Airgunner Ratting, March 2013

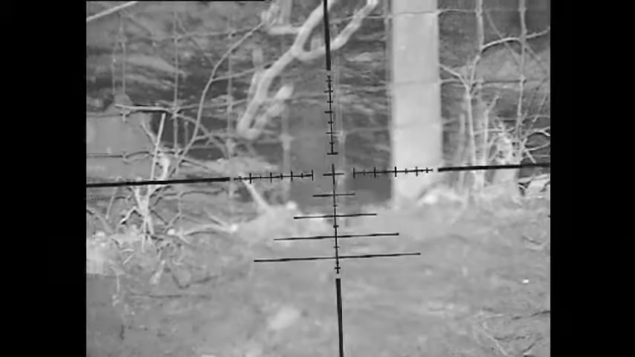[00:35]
one for the boar and two to try and draw some rats out for me to shoot.
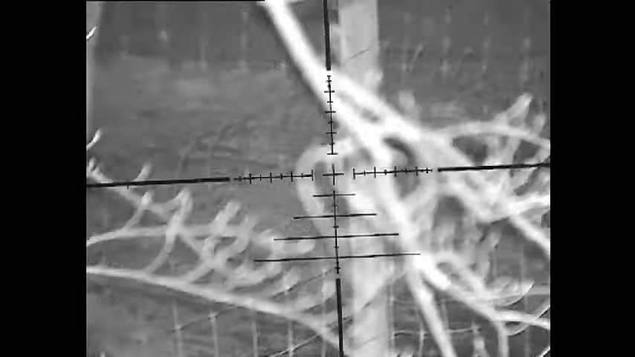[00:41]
Now it's still early on, I've only been here about 10 minutes, and that was the first boar I'd seen. There's another one. Yeah, there's another one just in the woods there. There you go.
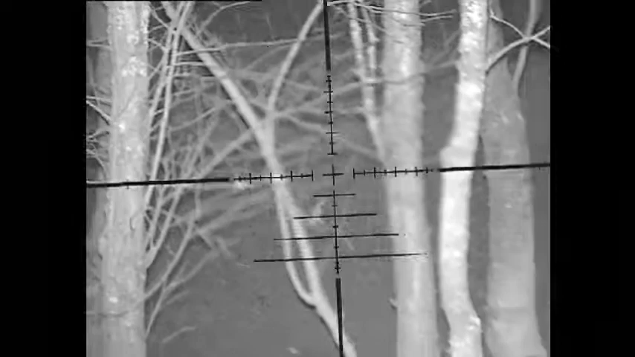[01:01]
So yeah, they're all starting to come in now for the food, so we'll get them up against the fence in a minute, and then hopefully the rats will come out. Right, I'll see you in a minute.